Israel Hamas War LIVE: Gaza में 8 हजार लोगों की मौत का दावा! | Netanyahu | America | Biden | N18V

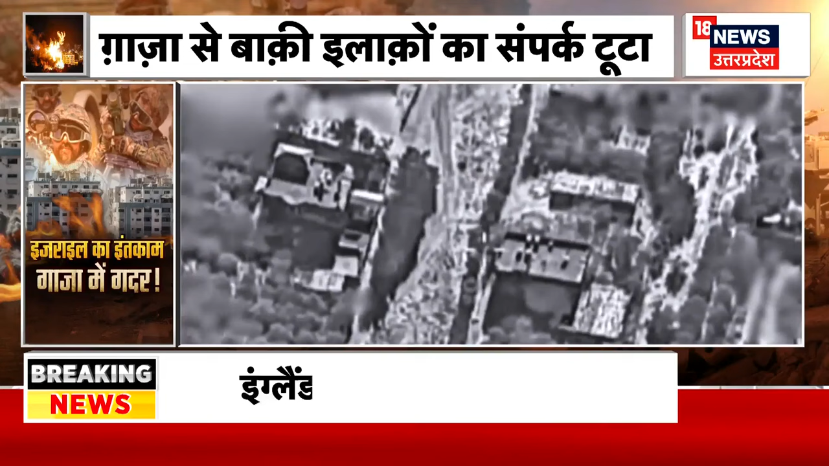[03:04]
इसराइल की सेना ने एक वीडियो चारी कर बताया के कैसे टैंकों